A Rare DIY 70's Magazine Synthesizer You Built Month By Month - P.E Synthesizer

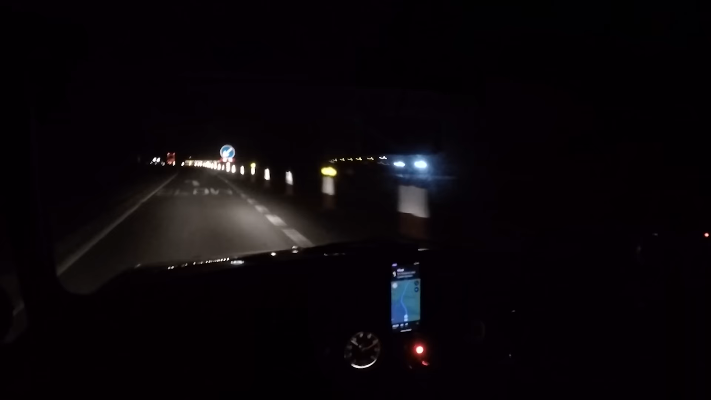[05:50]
Oh not another diversion. This diversion isn't on the list.